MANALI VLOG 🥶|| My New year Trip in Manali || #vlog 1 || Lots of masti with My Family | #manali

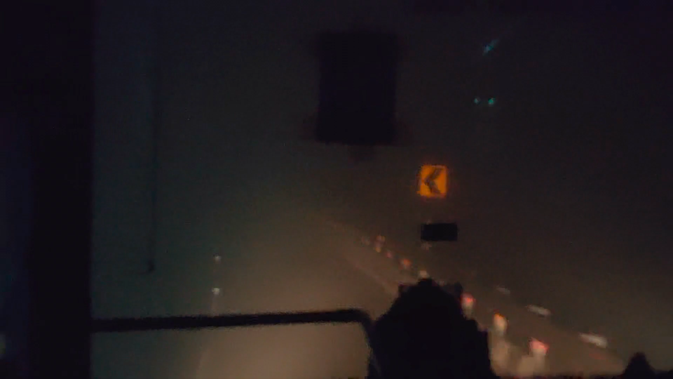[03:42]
कौह रहा है कुछ भी नहीं दिख रहा है और मेरी तो जान हालत में बिकाज मैं सबसे आग